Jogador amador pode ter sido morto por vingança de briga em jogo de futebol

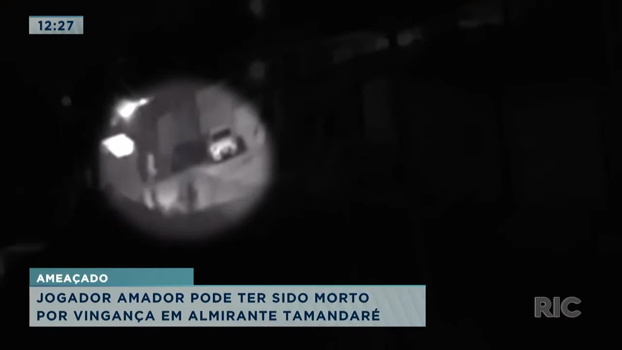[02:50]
Por esta outra câmera, dá para ver a sequência dos fatos. Guilherme da Silva Cruz anda com dificuldades e cai próximo ao muro. Em contato com a família da vítima, nossa equipe apurou que Guilherme gostava de jogar futebol.